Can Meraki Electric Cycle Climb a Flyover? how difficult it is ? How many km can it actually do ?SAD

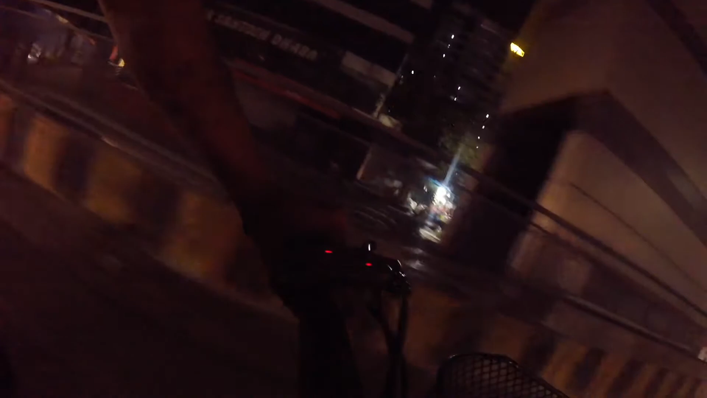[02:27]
light is solid now and it is blinking again
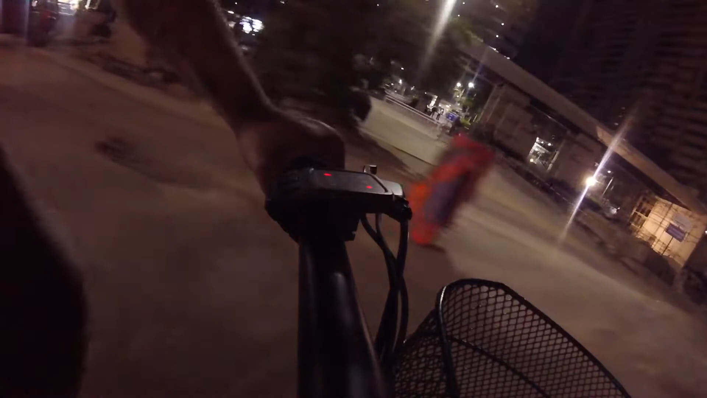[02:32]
let me see if i'm in high mode high mood let me see if i'm able to make it the power is more or less it's kind of power is kind of less
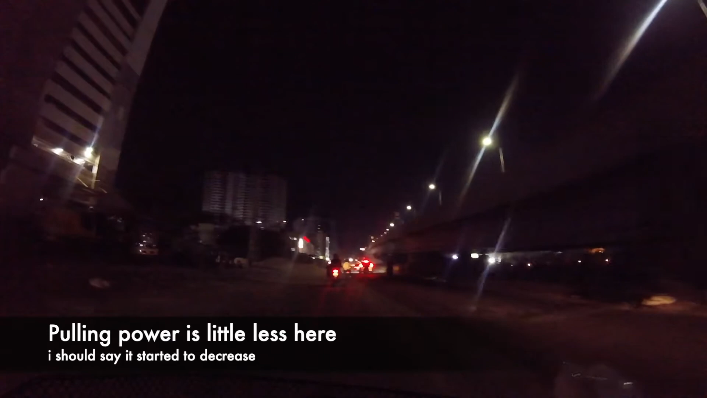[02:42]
not so i'm not able to see a very big difference but it's little less power is little less the battery power is little less